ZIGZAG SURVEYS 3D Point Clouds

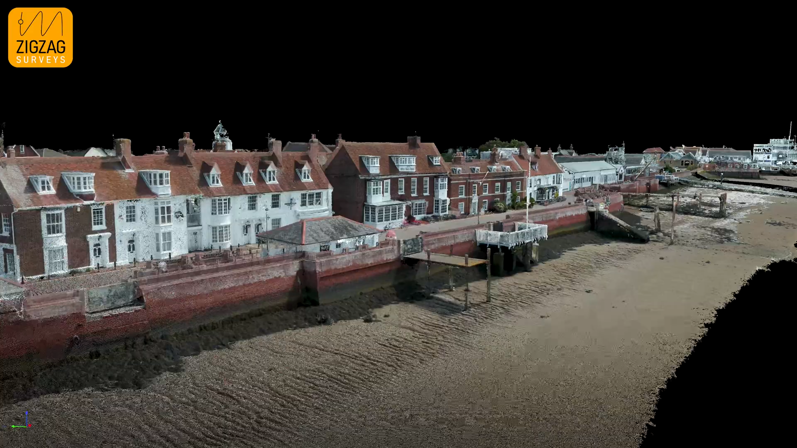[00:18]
welcome to zigzag surveys in our survey world everything
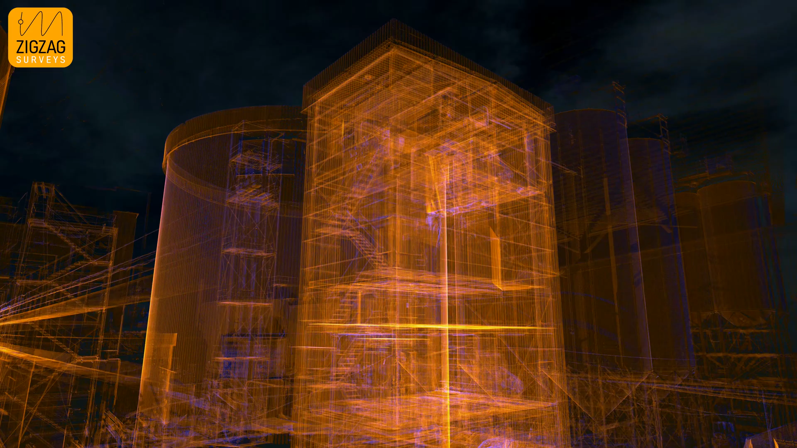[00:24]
starts from exactly what you are seeing on the screen right now a 3d point cloud
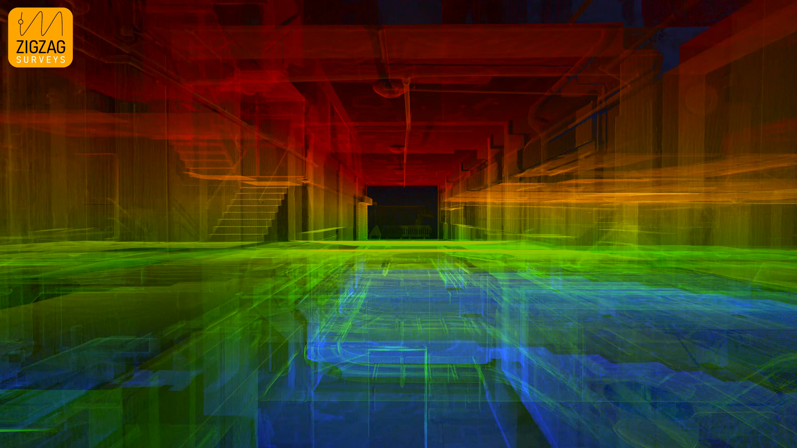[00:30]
millions of precisely measured points together recreates real life objects into 3d environments
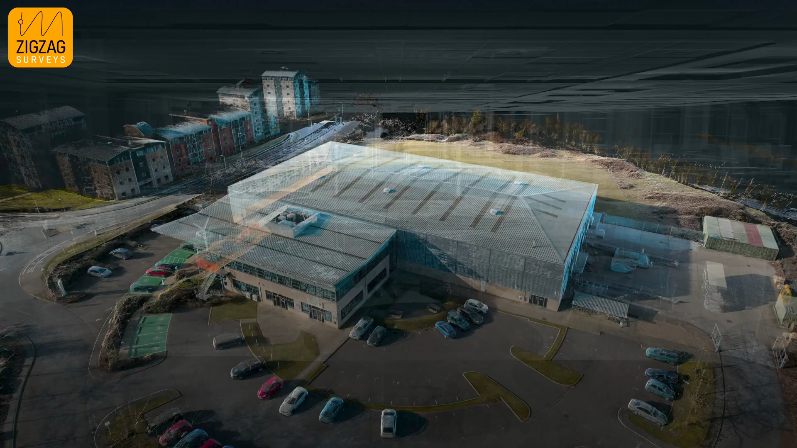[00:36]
so accurately that it's sometimes hard to distinguish from reality at
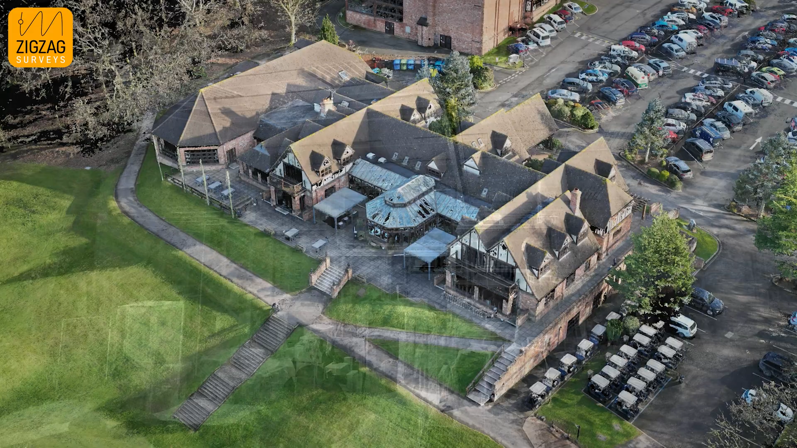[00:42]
zigzag surveys we specialize in capturing 3d point clouds of buildings various types of constructions
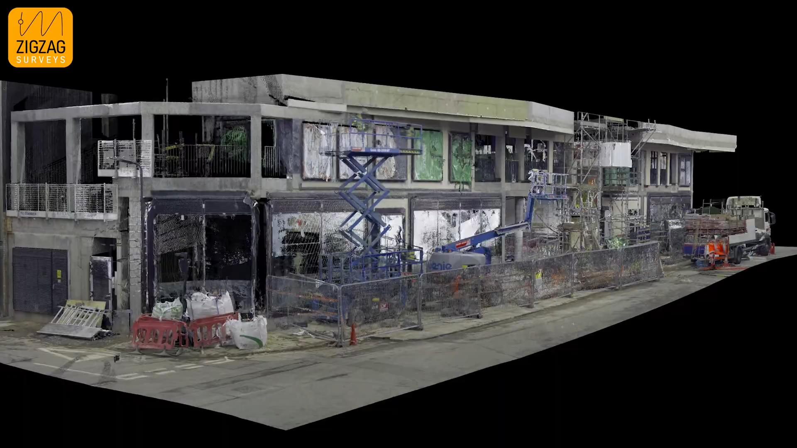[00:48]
and land with two key technologies 3d laser scanning and drone